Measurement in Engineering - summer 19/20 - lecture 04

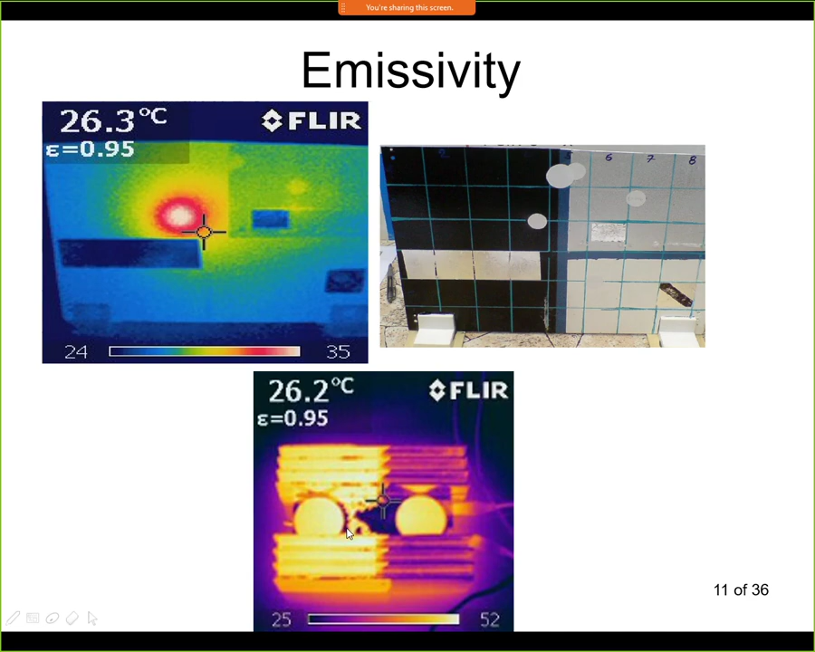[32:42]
So again we will try this experiment in the lab. We will have this heatsink. And you will be able to measure the actual temperature. And get this picture with the thermocamera as well. Here is a very similar example. Again it's a heated plate. This time it's not heated with the heat source that's behind it. But it's heated with the heat source that's in front of it. And we are looking for reflections from the object.
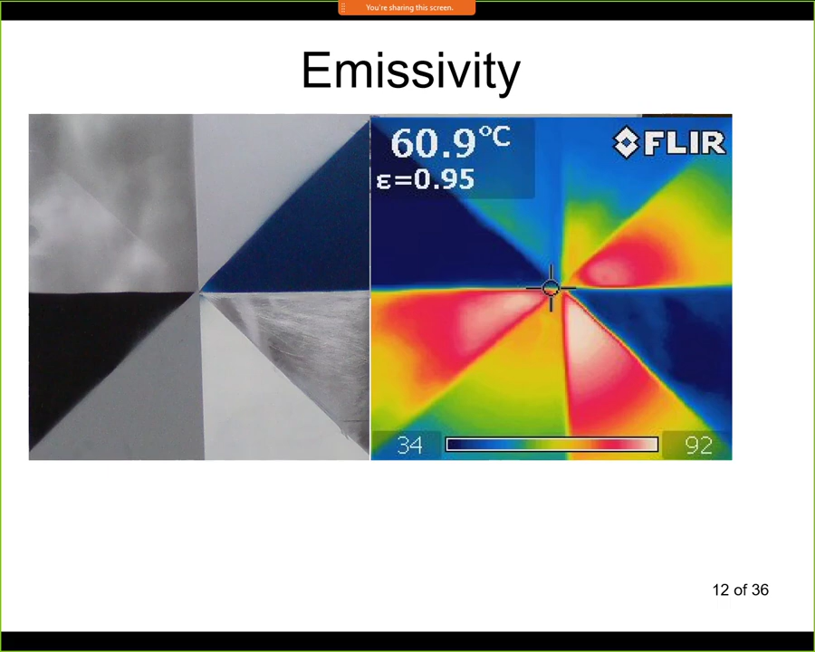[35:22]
On screen: spot 60.9°C
And then you get this picture right. But normal cameras they don't have this function. They allow you to set only the emissivity of the whole picture. The whole measurement. In this picture we can see what we can do with the emissivity problem. Now if we want to change the emissivity of an object. We may use the stickers. The stickers are shown here. It looks like a normal paper sticker. But it has a defined emissivity.
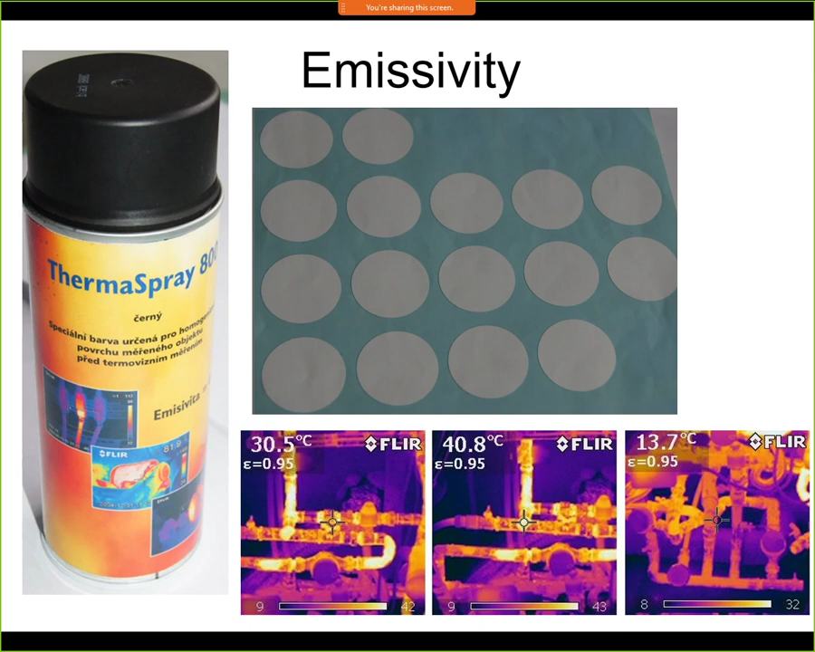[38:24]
So if you have such a system, you may apply the paint on the surface. And this will give you a defined emissivity. Again, you will see examples of this in the labs. We will work with the heatsink and we will work with the heated plate where this color is applied. So now a few words about absorption.
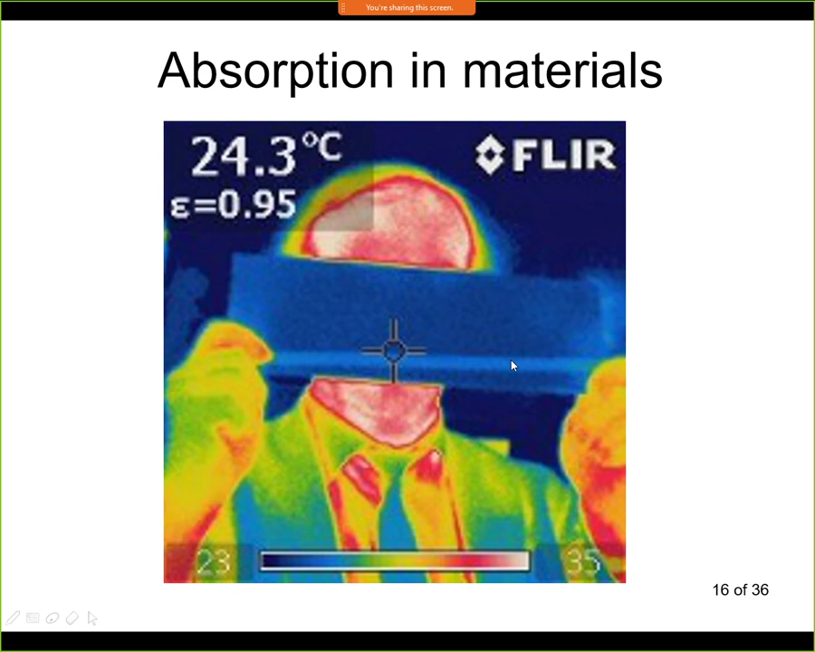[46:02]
On screen: spot 24.3°C
And you can see only the part of my face. And then this part is the plexiglass that is blocking the radiation. So not all materials that are transparent to us are transparent to IR cameras. Now let's have a few words about the detectors.
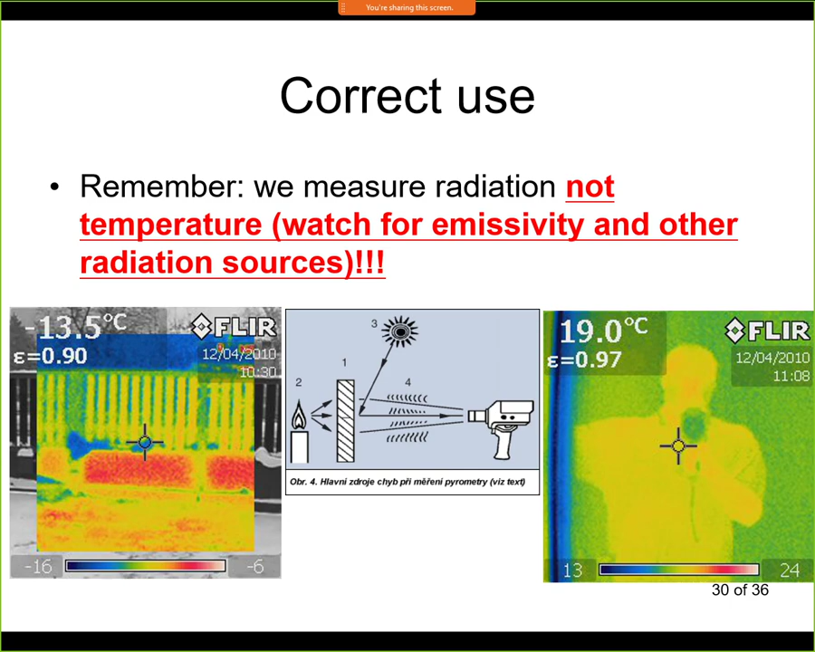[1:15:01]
And all the objects had the same temperature, but they have different emissivities. So it appears as they have different temperatures, but in fact the temperature is the same. At the end, let me show you some examples where we can use IR cameras. For example, we can see sediments in tanks. So now this is such an example. A tank that is heated to larger temperatures than ambient. And here in the bottom, we can see some sediments here.
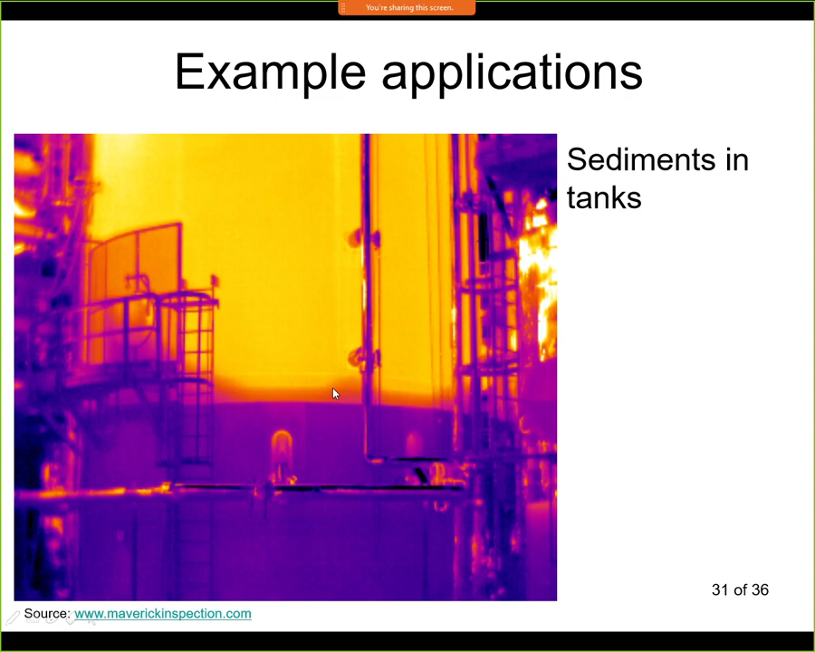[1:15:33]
It's blocking the radiation and it appears to be colder. Another example in engineering, we might detect bearing problems here. This is an example of an induction motor here in the bearing area. We have a larger temperature and we might detect some problems with bearings. In all those examples, unless we know the emissivity of the surface, we actually cannot tell what is the temperature.
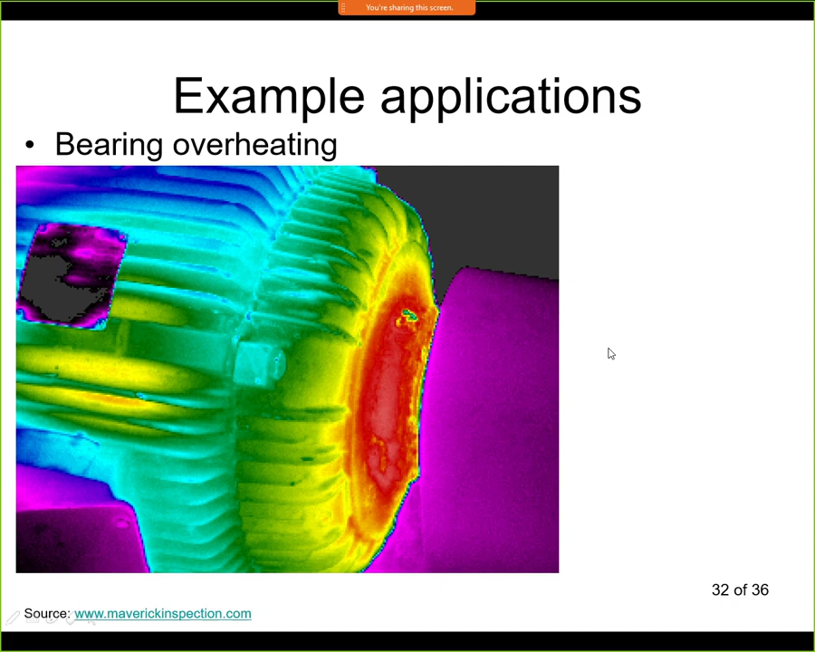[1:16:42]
And then we can say, OK, now this area is hotter than this area over here. And if we know what the emissivity is, we can actually tell what the temperature is. More examples. We can, of course, detect some heat leakage. So here there is a heat leakage under insulation. So here it has a large temperature. Again, know that this pipe has the same surface. So we assume that it has the same emissivity.
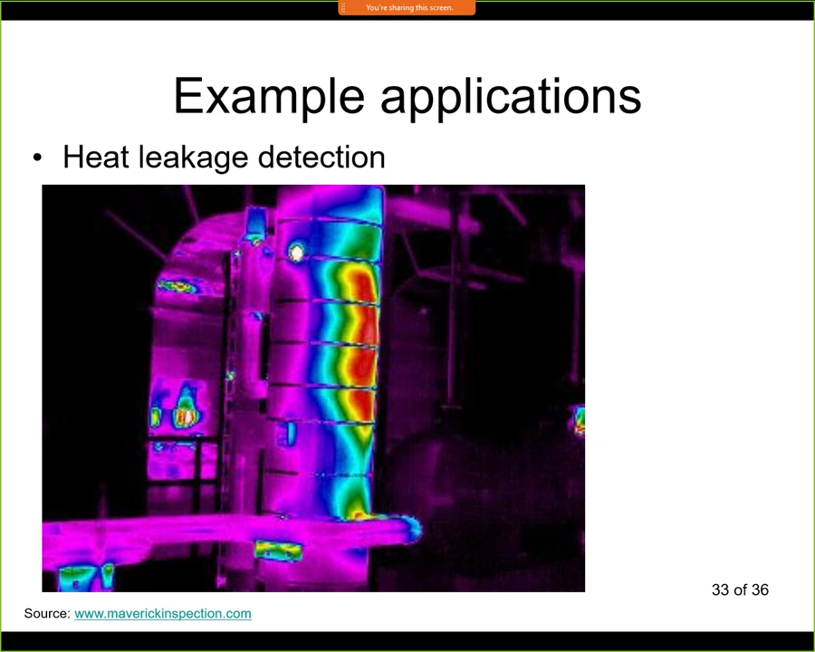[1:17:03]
And therefore we can really tell what is that here we have a hotspot. Another example, we use it a lot in electronics. If you are inspecting printed circuit boards and trying to detect faulty components, then you may see something like this. A chip here with a larger temperature. This is the PCB itself. And in this case, probably this chip is wrong or has some short connection and it might need replacement.
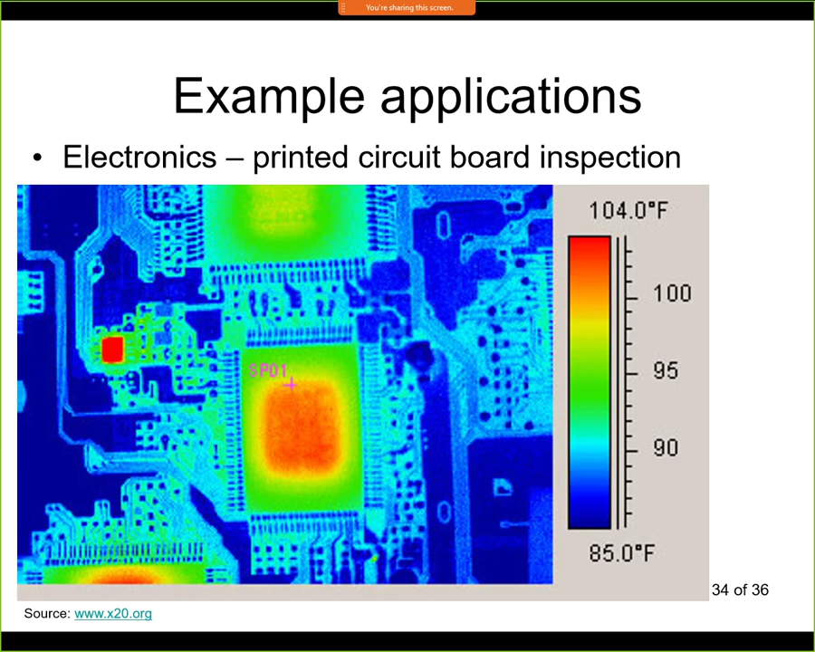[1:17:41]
On screen: scale top 104.0°F, scale bottom 85.0°F
So this is an example. Again, without knowing what the emissivity actually is, there's no info about the actual temperature. So this this temperature scale might be completely wrong.